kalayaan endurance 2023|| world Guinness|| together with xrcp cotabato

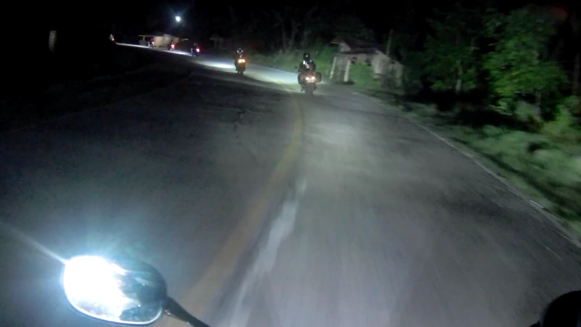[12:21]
Ay, medyo ginabi na kami mga bros. Part pa lang kami ng Trento, Agusan. So itong oras na to, kailangan talagang malakas yung mga ilaw. Okay, sobrang napakadilim, walang ilaw sa mga daan, walang street lights.
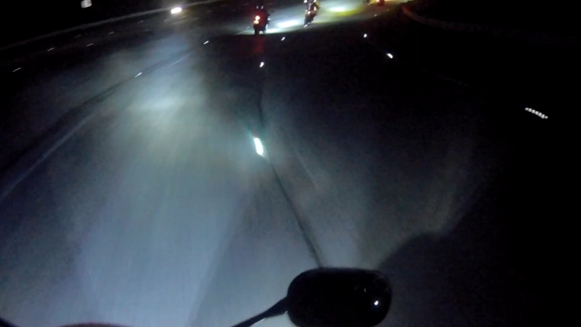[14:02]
Ganda ng kalsada nila dito, yung daan nila na nasa 6 lane, tapos may mga ilaw talaga sa kalsada mismo. So may guide ka. So medyo ano na, ginabi na kami.
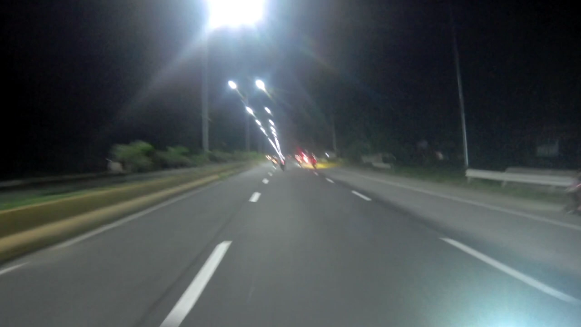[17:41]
Napakaliwanag talaga yung Monte Vista, yung ano nila, street lights, grabe.